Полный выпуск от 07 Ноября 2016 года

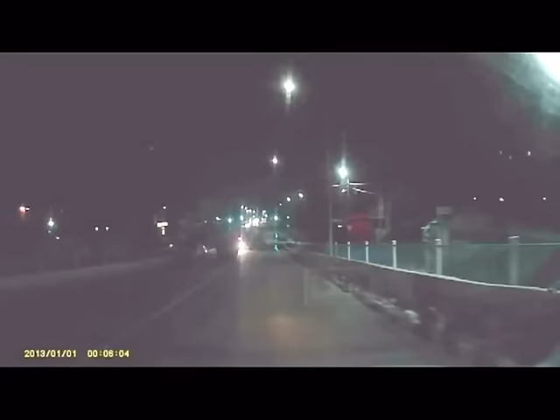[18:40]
На кадрах, снятых на видеорегистратор, можно рассмотреть, как на проезжей части лежит перевернутый Рено Логан.